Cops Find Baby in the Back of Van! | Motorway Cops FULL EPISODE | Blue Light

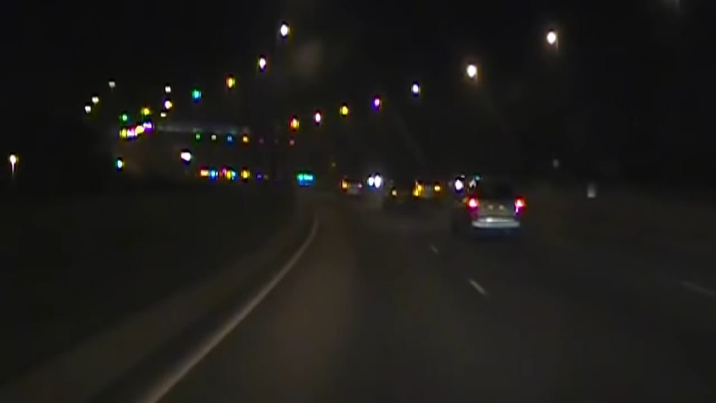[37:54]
it's another crash involving an HGV with 22 years experience on the force PC Collins knows all too well the damage a 44 tonne lorry can cause
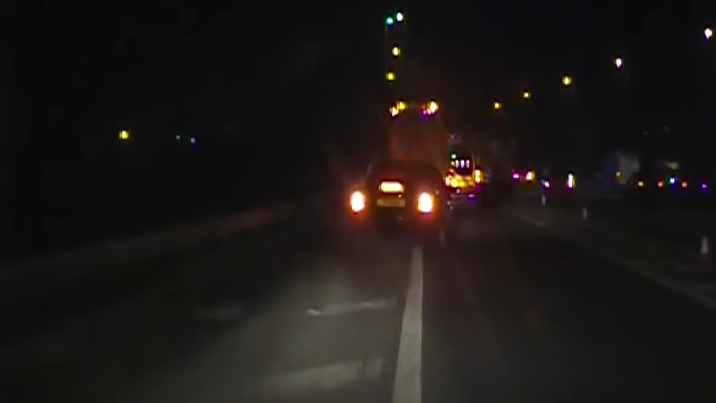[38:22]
as they reach the accident scene paramedics and the highways agency are already dealing with the casualties